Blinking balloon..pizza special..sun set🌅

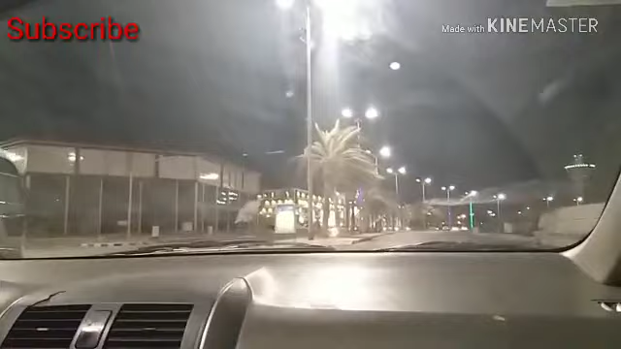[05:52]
نکل آئے ہیں کونی سے اسے کافی رات ہو چکی ہے تقریبا شاید اشیاء کی ازان ہونے والی تھی آئی تنک ہو چکی تھی میرا خیال ہے کہ شاید ابھی ہونے والی تھی تو ابھی ہم لوگ خیل کی طرف جا رہے ہیں
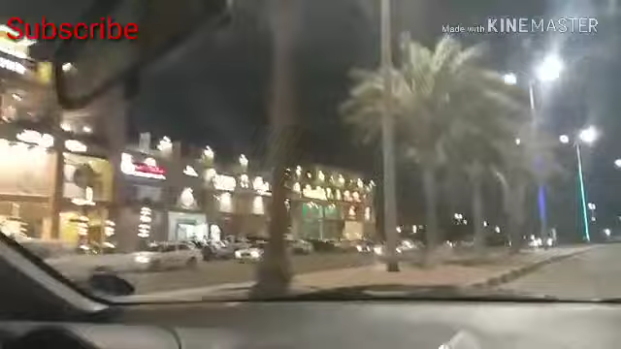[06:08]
آپ کو نظر آ رہا ہے یہ بلکل جو پوٹ ہے یہاں
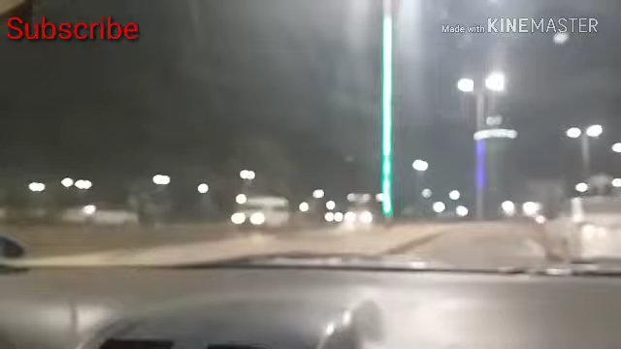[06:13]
پر یمبو کا بلکل اس کے سامنے کا ایریا ہے یہاں پر آپ کو ڈیفرنٹ کسیم کی کھانے پر چیزوں کی شاپس نظر آئیں گی وہ شاپس ہیں تو میں بھی بیسے یہاں پر کافی عرصے کے بعد ہی آئے ہیں کیونکہ جس راسے کو ہم اکثر یوز کرتے ہیں وہ آج بند تھا شاید پر کنسٹرکشن
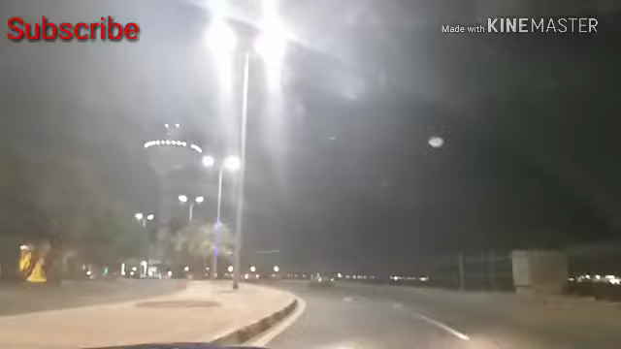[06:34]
کی وجہ سے تو اس لئے ہمیں آج دوسرے راسے سے آنا پڑا تو اس وقت ہم لوگ بلکل جو ہے وہ یمبو کا جو پوٹ ہے
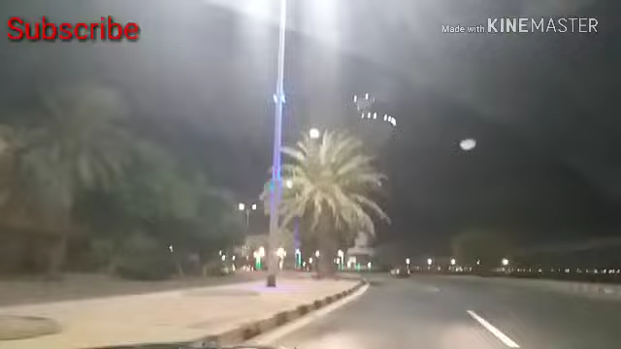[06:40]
اس کے سامنے سے گزر رہے ہیں اور یہاں پر کبھی کبھی عمرہ ظاہرین بھی آتے ہیں شاید مصر
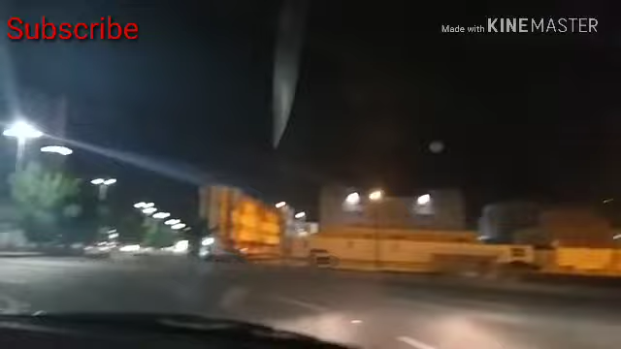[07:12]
اور یہ راؤنڈ آباؤٹ ہے یہاں پر بنی ہوئی ہے
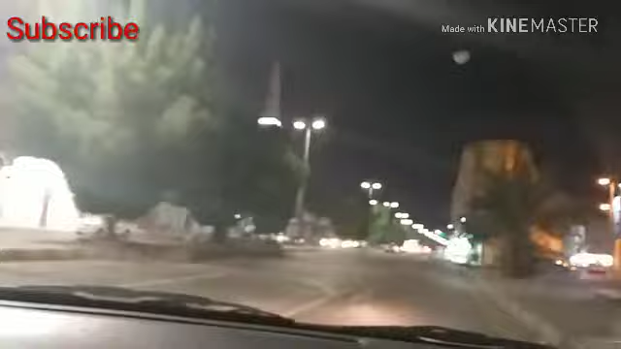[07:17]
بچوں کو یہ بہت اچھی لگتے ہیں اور جب بھی یہاں سے گزرتے ہیں تو کہتے ہیں کہ